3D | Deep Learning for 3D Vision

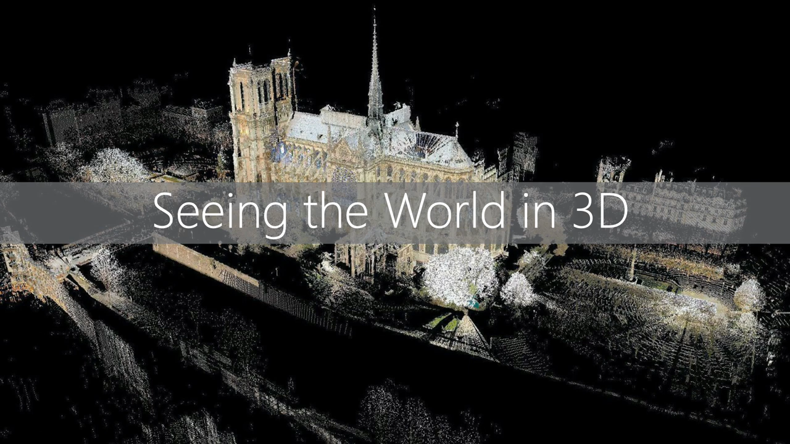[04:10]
if we can really deal with the 2D images so well, can we do the similar things in the 3D world? And we found that it's beside those technologies. There are also a couple of things going on here because there are already lots of 3D sensors, 3D data and prices going down. And also, we have strong needs and require the 3D technologies, for example, VR, AR, and also robot, either auto driving or even robotic arms.
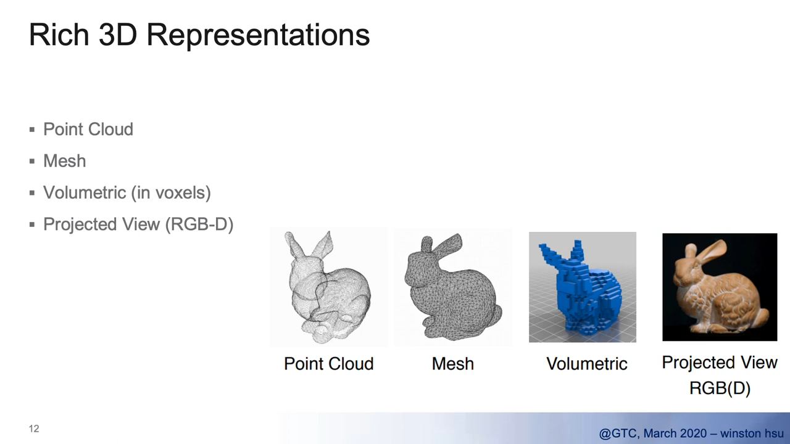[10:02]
So most of the time, we handle, we project 3D point curves into the projected view, RGBD or depth data. And also sometimes we, for processing, we quantize that into the volumetric form. We also call it a voxel into the process in here. So why is this so different? What's the difference between depth and also point curves? That's the most questions people would arise when I mention this topic. And let's look at the picture here. And for example, we've got the 3D cameras or depth cameras. And when you take the pictures, you can have the RGB and 2D images.
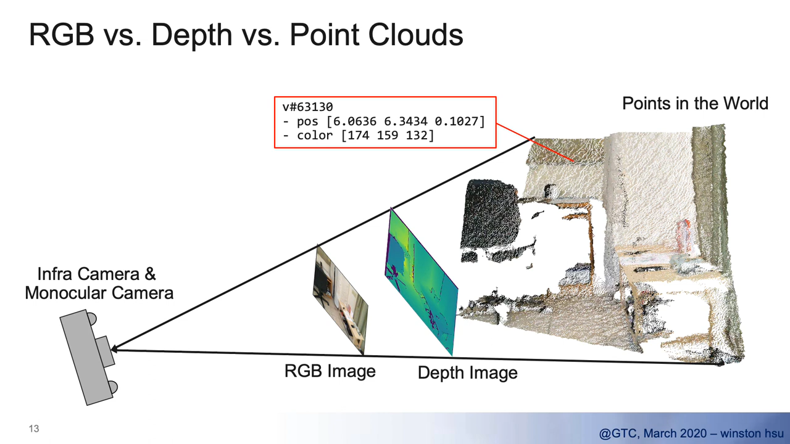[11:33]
So you can imagine that you lose lots of geometry information when you quantize all these point curves into the depth images here. So because for this 2D pixel value, it's much easier to process. And this is the 12 for the computation. But look at the other images here. That's what we used to do for the 3D data. So depth data we use to handle RGB and also depth image here. But you notice here that usually the depth image is broken in certain locations because due to the sensing device.
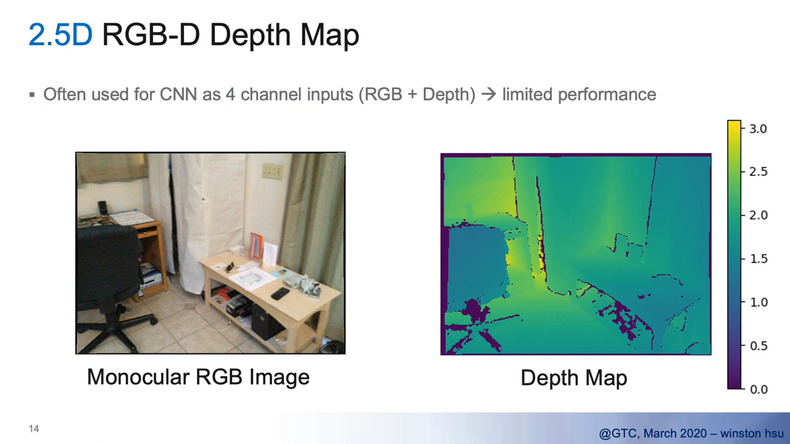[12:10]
That's why we mentioned that there's a requirement to do quality enhancement for these 3D sensing data. Is really data is really important and useful for re-applications.
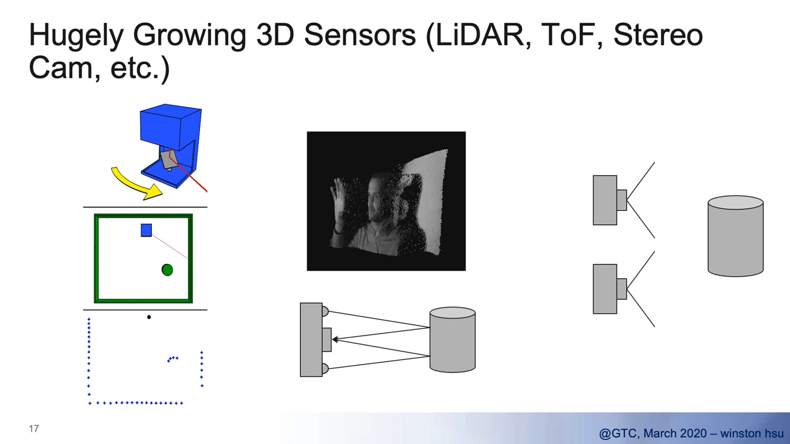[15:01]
You use a stereo cam to measure the depth and distance to the objects. And this has been working on in the past 20 or even 30 years.
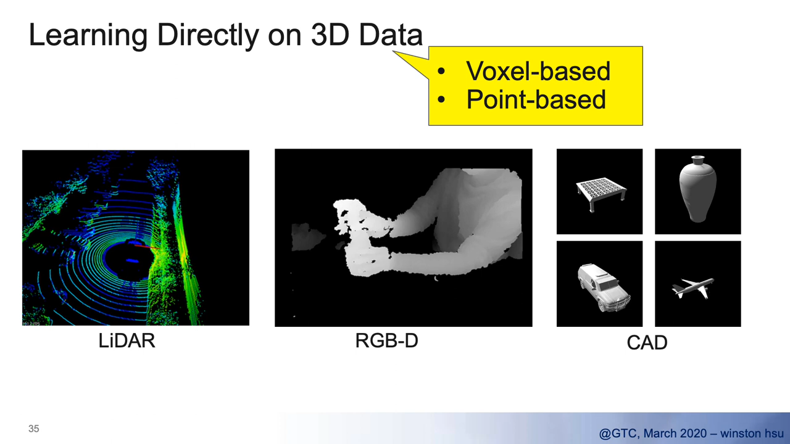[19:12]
They are very exciting developments in the past few years. But in general, we found that and how you deal with the point-card data, we can have in general two categories. One category called Vaxo-based. The other one is called point-based method. And let's look at the Vaxo first. The Vaxo is the 3D version of pixel because the pixel is for 3D and they extend the idea to 3D is called Vaxo. And the whole idea is why we easily for us to handle the 2D image because we have pixels in the fixed grid.
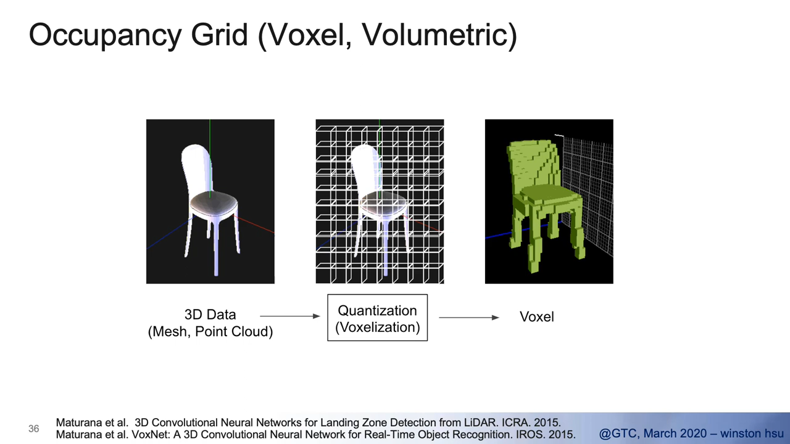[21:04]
So you can imagine that we can easily extend the CN to the 3D tensorflow, even the 4D tensorflow. But there's definitely, there's some problems. For example, the first idea was introduced by VaxNet. And they just showcased that doing this 3D Vaxo quantization. They could easily convert either the LiDAR point-card data or they easily convert those RGB data into the 3D Vaxo. The whole idea, as we said, is just to divide this whole space into the 3D grids and do the quantizations.
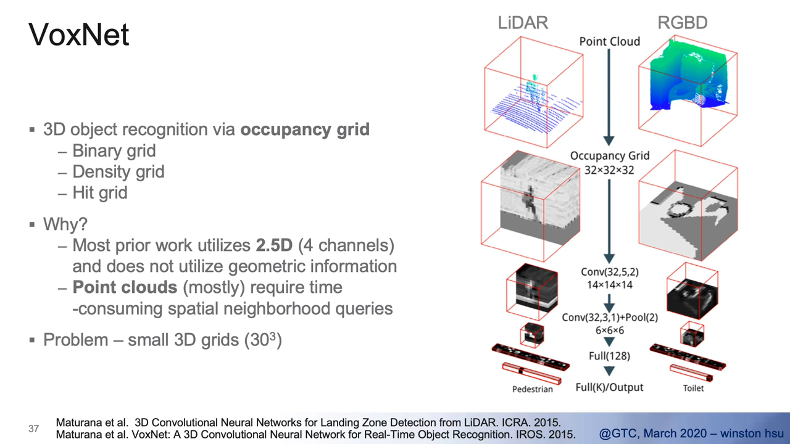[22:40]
And because the computation cost and our storage or memory for that. So usually for the Vaxo-based methods, we only have very small resolution. For example, there's only 30 in each axis. But it's showing very promising results.
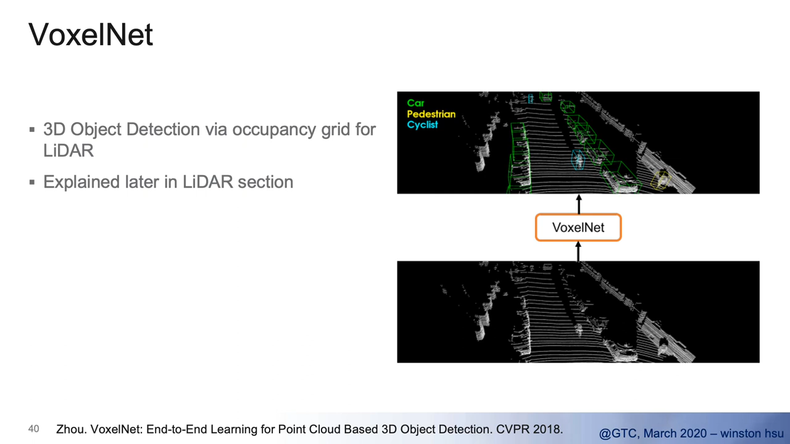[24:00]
There's a quite famous work called Vaxo-Name. We introduced the data in the LiDAR application.
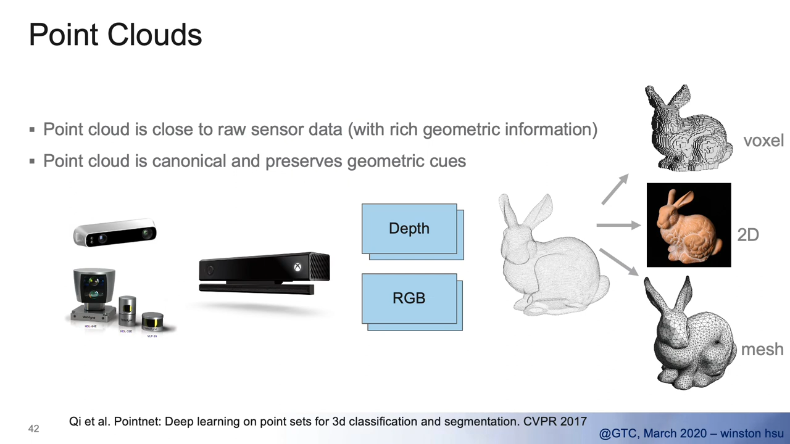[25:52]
which keeps the noise geometry information. Is this possible to do the computation? Right. And we see what's the problem to do the learnings directly from point cards. And the key thing you see is when you use the sensors with the LIDAR, so RGB cameras, the same thing in the real world that you would, every environment,